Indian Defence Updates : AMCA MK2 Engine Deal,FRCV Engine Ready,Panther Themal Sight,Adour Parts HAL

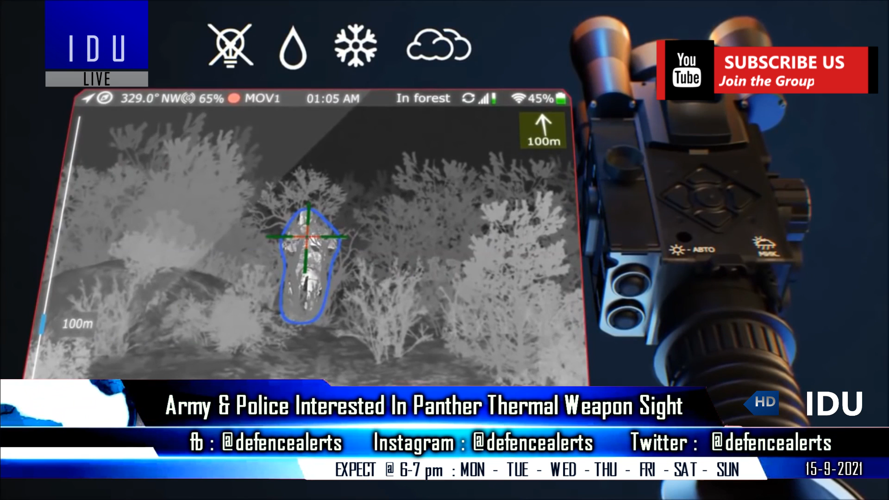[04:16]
The armed forces are interested in the Panther Thermal Weapon Sight, which is a lightweight and ergonomically designed all-weather and all-train system that makes night vision better than day conditions.